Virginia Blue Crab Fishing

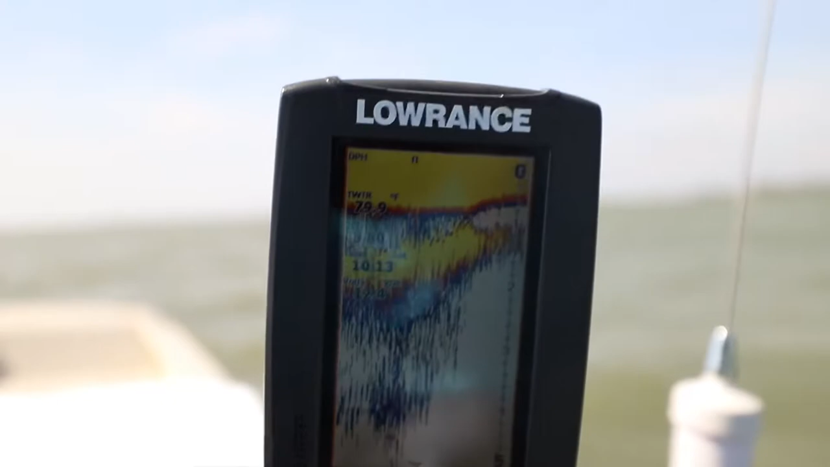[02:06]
one point one foot of water y'all all right guys so y'all remember the oyster beds I was telling y'all about a minute ago get that straight there we go